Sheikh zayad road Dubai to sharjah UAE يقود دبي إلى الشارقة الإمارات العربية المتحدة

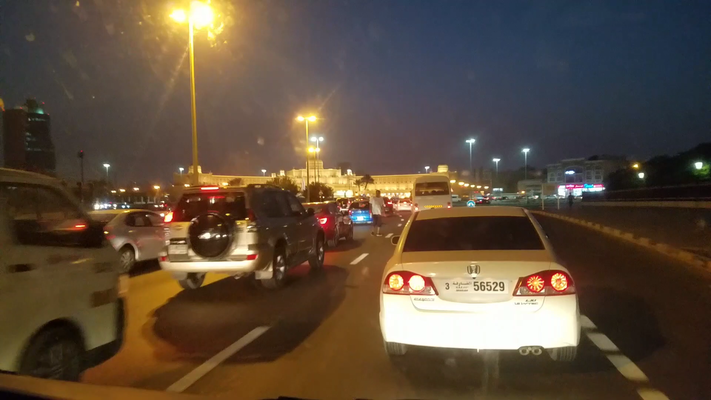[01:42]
سات بجے سے لے کر رات کے بارہ بجے تاک بہت زیادہ راش ہوتا ہے دوباری کے روڈ سارے بلوک ہوتا ہے اتنی گاڑی ہوتی ہے بہت زیادہ یہ دیکھیں ابھی زیادہ لیٹ نائٹ نہیں ہے اور دیکھیں آپ یہاں پہ کتنا پہ بہت زیادہ راش ہے تو
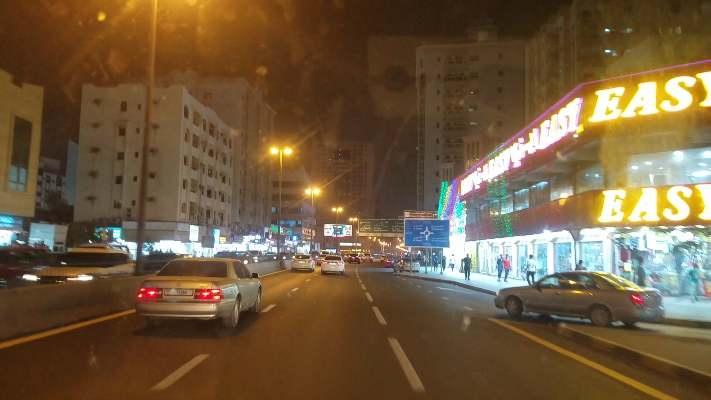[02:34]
تو ٹھیک ہے ابھی یہ جو جہاں پہ ہم پہنچے ہیں یہ رولا ہے رولا مارکیٹ کے بیٹے کا نام ہے رولا مال ہے یہاں پہ تو
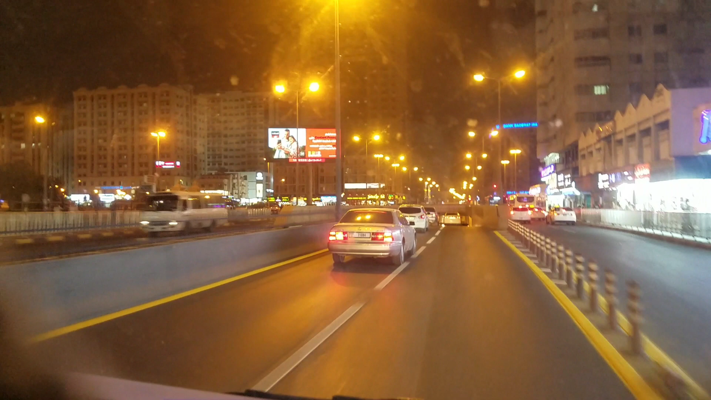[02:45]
تو یہ ابھی جہاں سے ہم نکنے ہیں یہ مین روڈ ہے
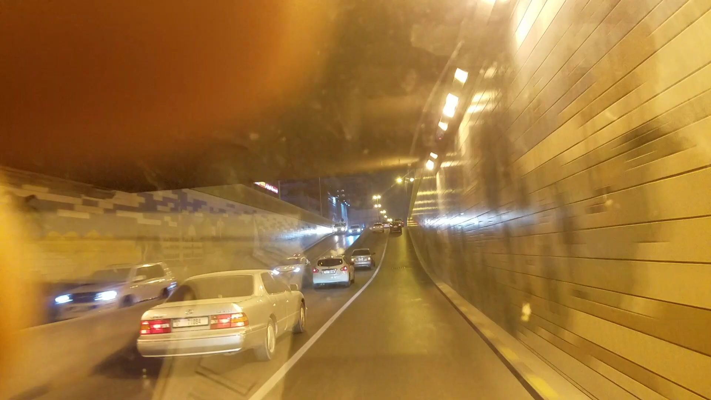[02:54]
رولا مال کا نام ہے اور جگہ کا نام ہے رولا شارجہ ابھی ہم یہاں سے رائے جائیں گے تو آپ کو بہت پیاری لیکشن نظر آئے گی کپڑوں کی
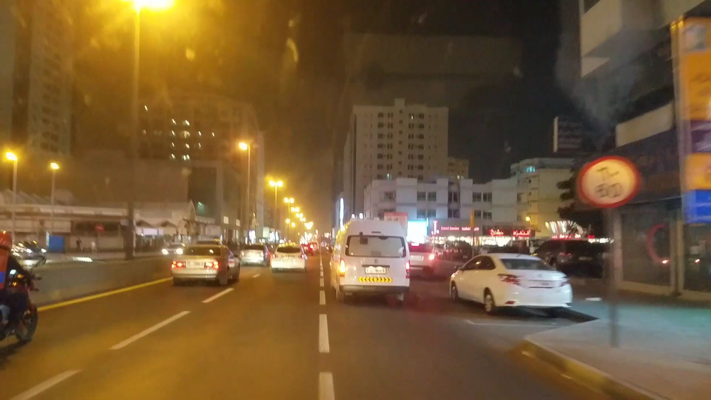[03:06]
لیڈی جائنڈ کی دلہ دلہن کی یہ جو بھی رائٹ ساتھ میں مر رہے ہیں یہ فارمیسی کے ساتھ جو ہے جنید جمشید کی